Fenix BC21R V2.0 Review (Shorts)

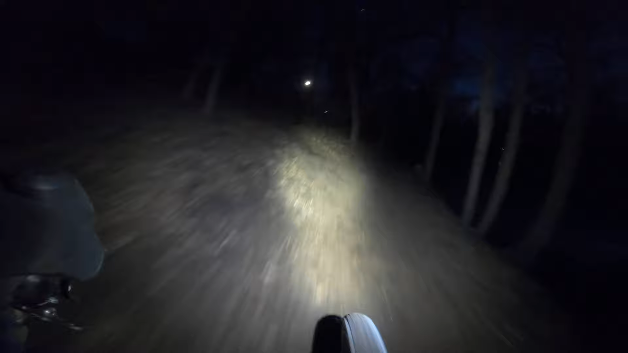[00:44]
light has a max output of 1000 lumens over two hours and has a low setting of 50 lumens over 30 hours however after using this light during
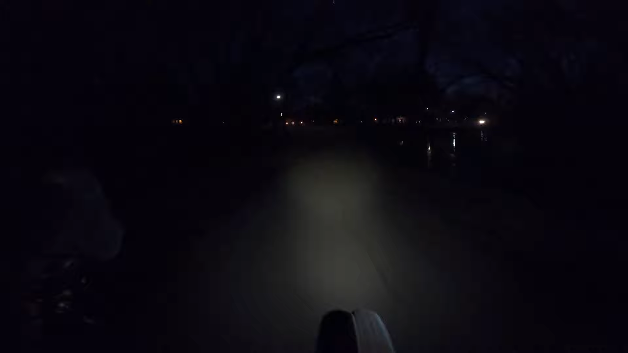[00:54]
ultra races this winter i found myself in the most efficient 150 lumen setting for climbs which will get you roughly 13 hours and then i was on the high setting for descents which puts out about 400 lumens over six hours i'd say the biggest standout feature from the previous version though is the mount